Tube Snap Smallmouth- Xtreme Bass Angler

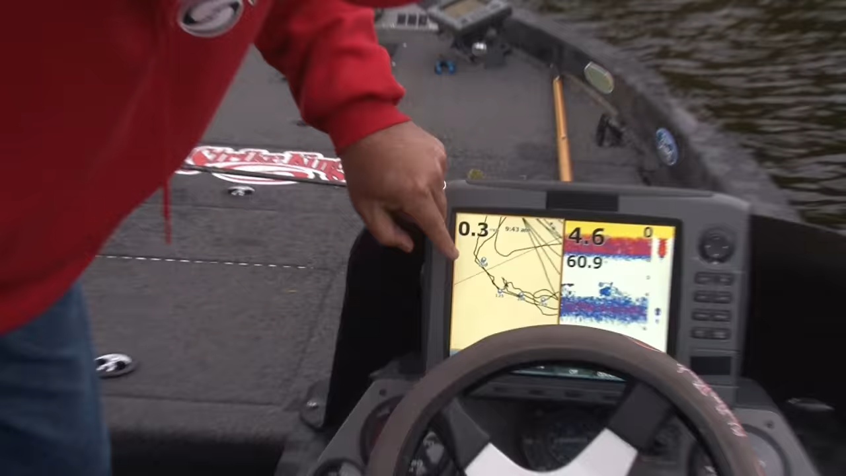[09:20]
There's some waypoints I've made here from previous times here, but I'm only sitting 4.7 feet of water catching the fish.
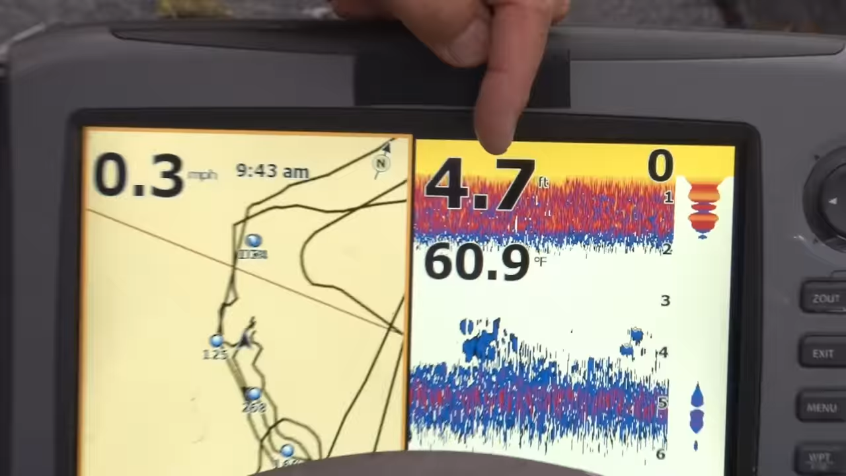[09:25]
On screen: depth 4.7 ft, water 60.9°F
It's 60 degrees. A little bit of scattered weed and stuff.
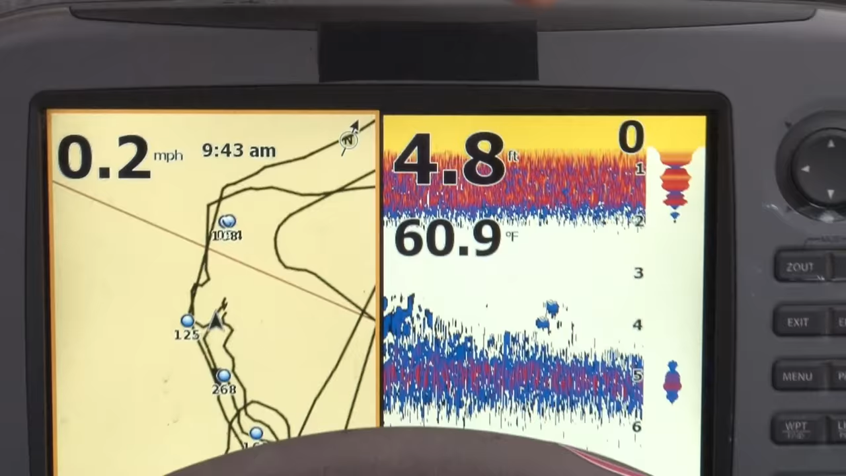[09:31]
On screen: depth 4.8 ft, water 60.9°F, speed 0.2 mph
Not much, but that's the deal. Fish come shallow to feed. You get in there, you're gonna catch them.